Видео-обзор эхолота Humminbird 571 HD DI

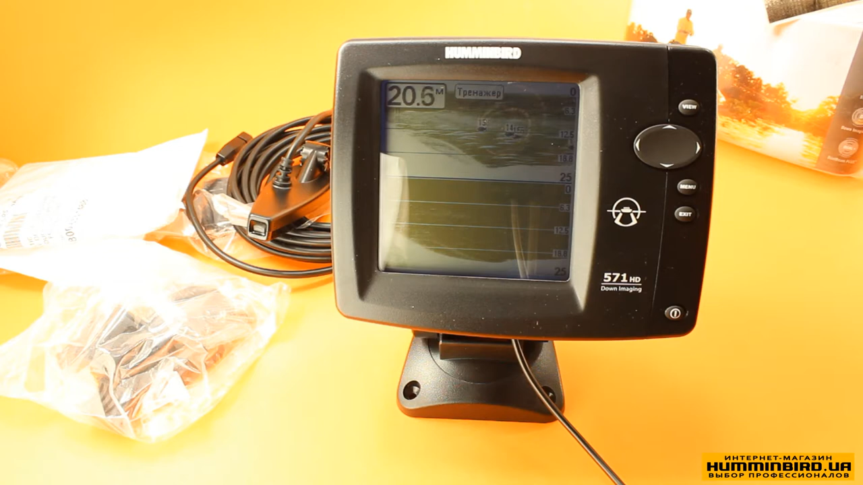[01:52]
інформацію Та найголовніше Та найголовніше Суміщати інформацію на екрані без втрати деталізації В порівнянні з 561 ехолотом Адже навіть суміщене зображення Має 320 точок по вертикалі Так як і стандартне зображення в 561 моделі повністю А якщо використовувати один вигляд на весь дисплей То можна